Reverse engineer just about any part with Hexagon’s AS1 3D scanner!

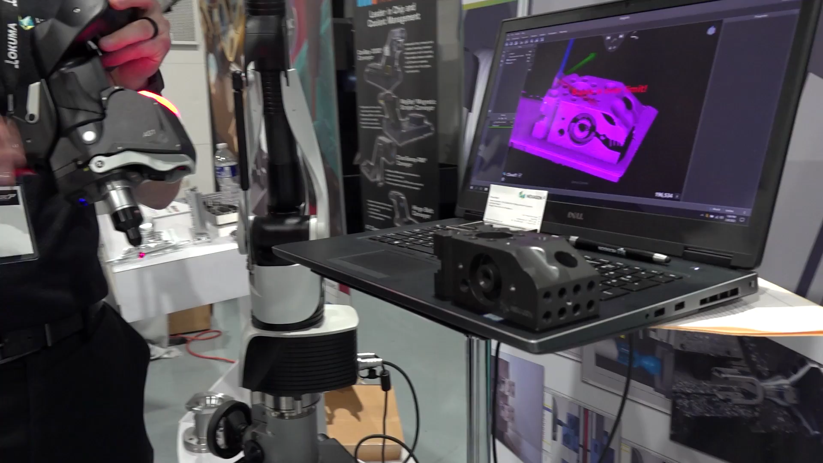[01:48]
spit it out to our cad software how many millions did you say up to 1.2 million points per second that's about as
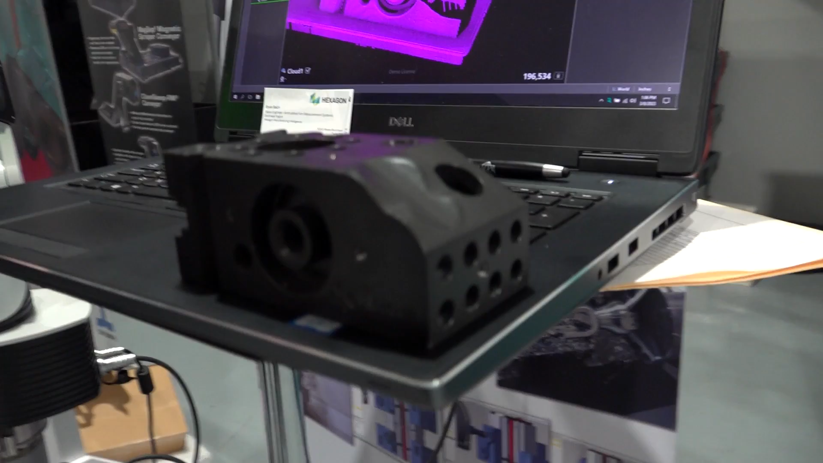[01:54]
quick as our brain works too right absolutely yeah totally yeah that's just like that most of the time well
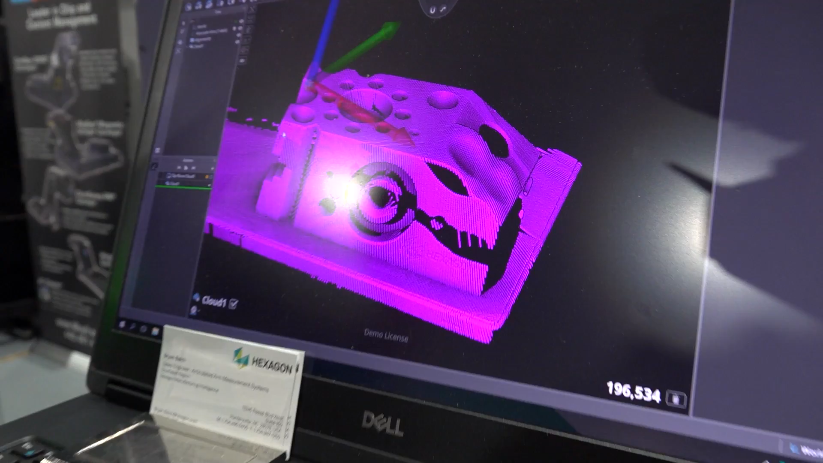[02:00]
as we're looking at this software as we're looking at this capability really and seeing how fast it is it's pretty obvious